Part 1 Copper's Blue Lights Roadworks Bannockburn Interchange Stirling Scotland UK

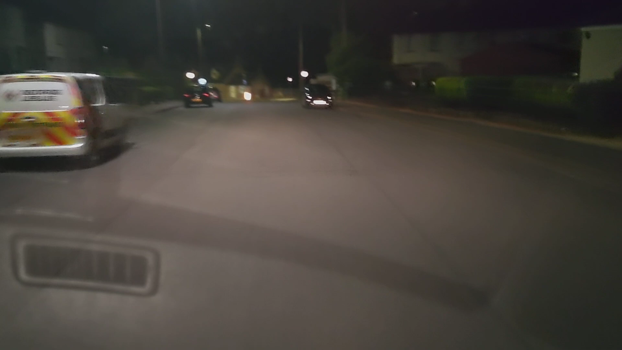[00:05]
Hello, I'm going to come to the channel.
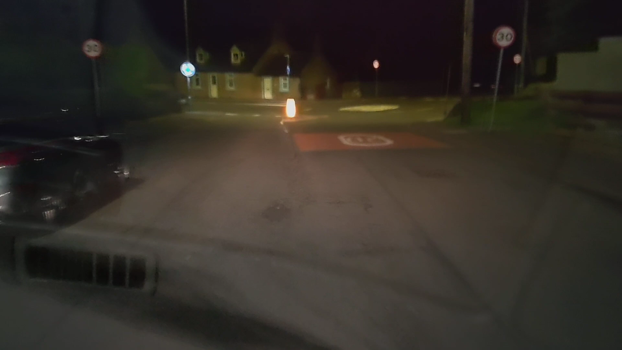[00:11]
Ah, everything's looking a bit funny tonight.
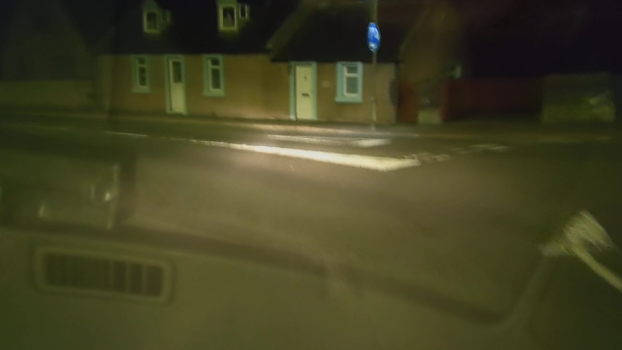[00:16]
It's, um, we've just drove past the coppers.
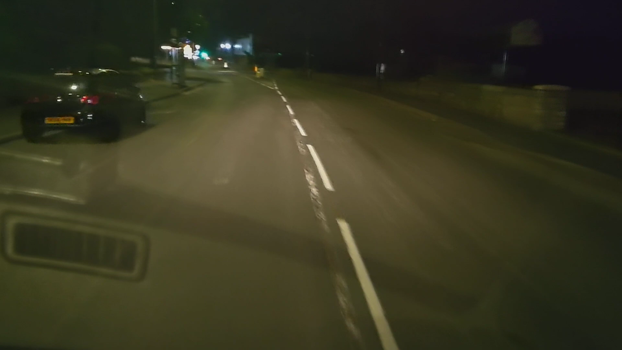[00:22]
Don't know what they're doing, signing their van. Um, God, what's just a bus? What's that bus? CityLink. I suppose they do go, like, all the time, don't they? Uh, that'd probably be better.
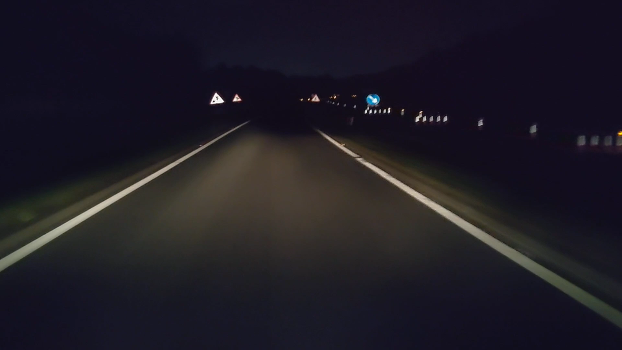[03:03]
So, the coppers are so busy. Wow. Alright. It's, um. There's a, kind of. There's a car on the outside lane. Um. Just slowed down.